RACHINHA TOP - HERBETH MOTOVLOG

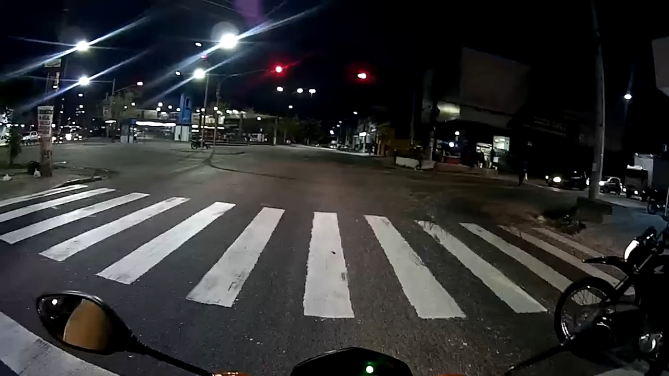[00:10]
E abrir o farol, vamos lá Brás 150 para 60 a 100, então vamos lá Quem é que ganha? Rachinha boa, né?
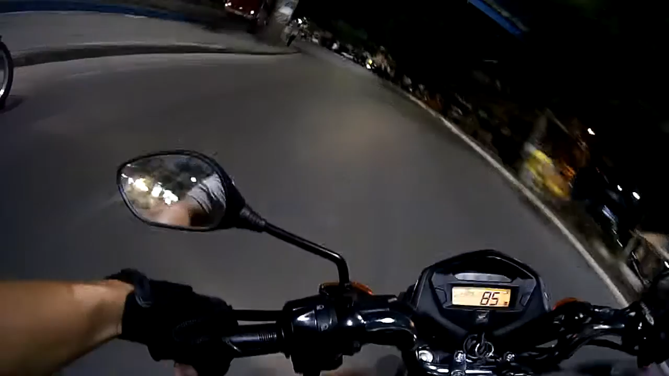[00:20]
É, eu acho que eu levei a parada, brother É, valeu, Rachinha, né?